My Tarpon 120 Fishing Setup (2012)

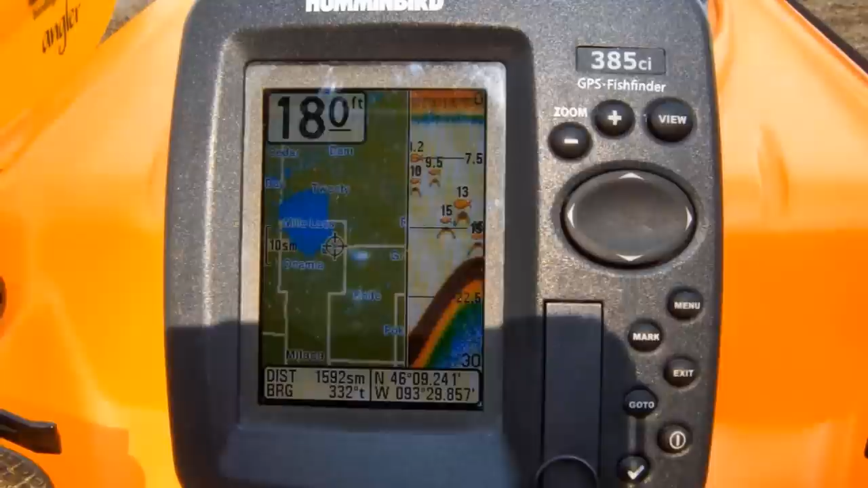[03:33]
On screen: depth 18.0 ft
combine that with a good lake map chip and it'll put you right on top of that structure you're looking for